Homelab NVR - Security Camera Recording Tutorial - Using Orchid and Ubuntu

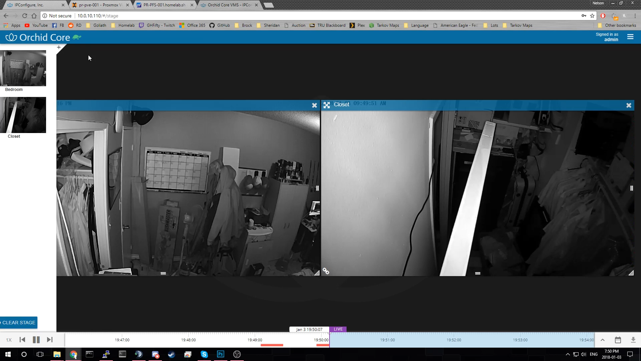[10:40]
Shows you your cameras. Those are live views. So if you look down here. You can zoom in. It's me doing stuff. Put my arm out. There's my arm. So the live view. In the web panel. Is pretty slow. But since. Here. I'll move my arm around. And then we'll go back. Down here is where you. Jog through your video. This bar means. That there's motion detected. So if we go back. To there. And zoom in. Down here again. I'll see. My arm. Stick out. At some point.